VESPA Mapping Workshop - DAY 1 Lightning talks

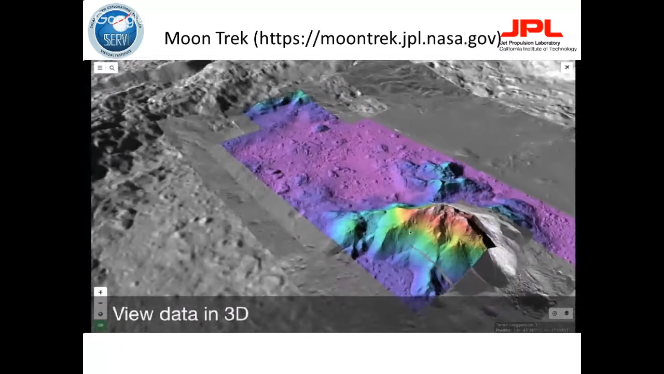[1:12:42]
So you will be able to add any layers that you select onto the base map and be able to basically fly across the surface of the moon.